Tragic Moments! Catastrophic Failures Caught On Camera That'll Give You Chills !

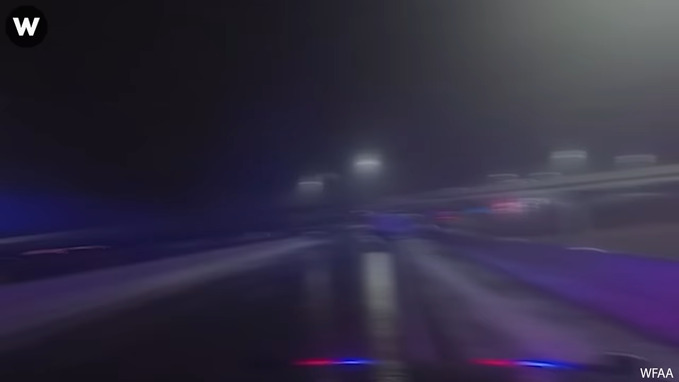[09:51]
Video shows terrifying moments when semi-trucks crashed into Fort Worth police car during ice storm. Luckily, no one was hurt.
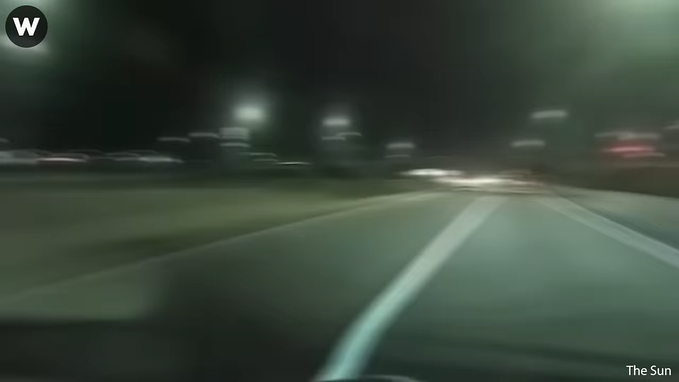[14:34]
The moment a car veered out of the left lane and overturned on Interstate 25 in Fountain, Colorado, south of Colorado Springs, on January 13th.
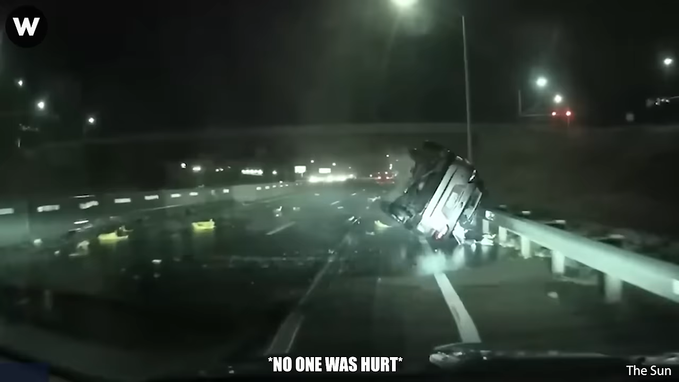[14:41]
Let's replay a bit to see what happens later.
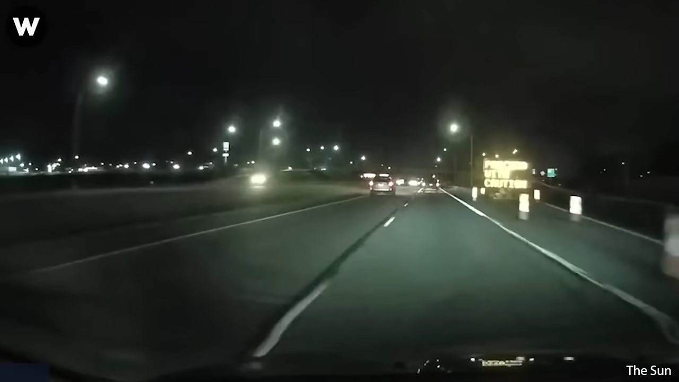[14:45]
Car flips onto its roof in a high-speed collision, but the driver is somehow unscathed. Thank God. This is the moment a car smashed into the back of a broken down vehicle in the fast lane on the M62 in UK.